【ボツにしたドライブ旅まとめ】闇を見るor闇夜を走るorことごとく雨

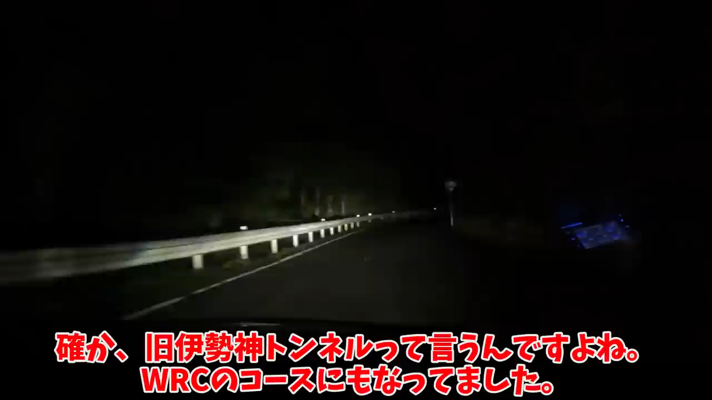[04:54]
旧伊勢神トンネルって言うんですよねWRCのコースにもなってました名古屋市の平野を渡ってから、江名京トンネルの向こうの飯田まで、山奥を渡っていける153号もう新トンネルが整備されていますが、実はそっち側も、手狭なサイズなんですよねこっち側で間違いなさそうだ、心霊スポット、覚悟していくぞうわぁ、嫌な雰囲気してやがるぜ幽霊が乗ってくるって言われてるらしいですねバカじゃねーの、まずその脳内のバカを下ろせようむ、対向車問題なし、
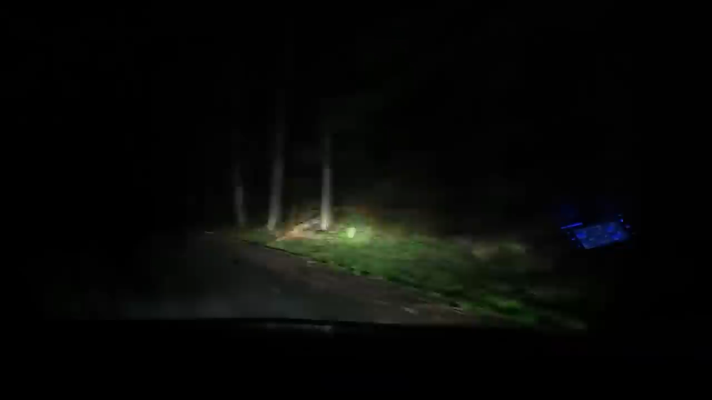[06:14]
気味が悪すぎるし走りづらいし、何よりもフェンダーが泥だらけになるっつーのさっき集落がどうとか言ったけど、こんな道を通らないとたどり着けない先とか、やってられないでしょ平均時速は15キロ程度まで落ちる、距離の間隔が4倍以上に感じられるたかだか4キロ程度であっても、通過するためにどれだけの時間と、神経を消費してしまうのかやっと本線に戻ってきましたよ少し狭いが十分機能する、
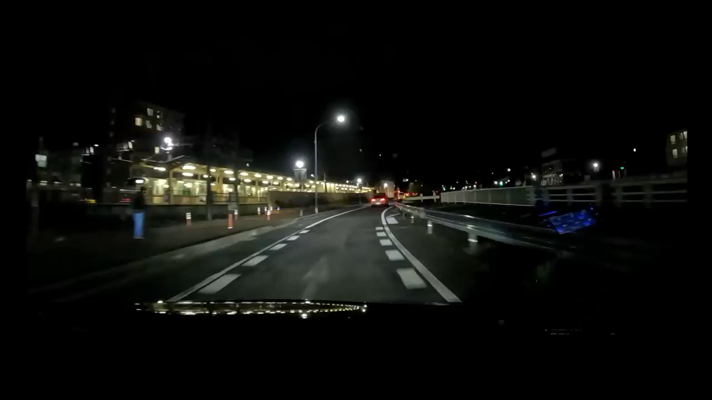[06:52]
また大きく場面変わりまして、名古屋の北東、瀬戸市の中心部に来ていますここら辺は、川を挟んで、一方通行になっているんですよねそれが幻想的な景色を生んでいて、流していても美しさが味わえる区間です目的地にするような場所なのか知らないけど、瀬戸市を抜けるときは、この道を通過したいですねさっきの旧伊勢上トンネルとは別の日なんだが、実はこの日も雨なんだよなぁ天運も健康も安定した収入もない、ほんとクソみたいというか、
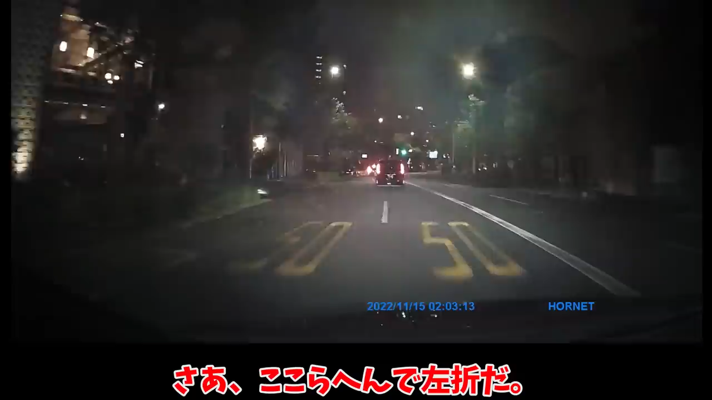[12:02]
迷惑な運転をしてることでしょうさあ、ここら辺で左折だスープラの帰りと同じ道ですねいや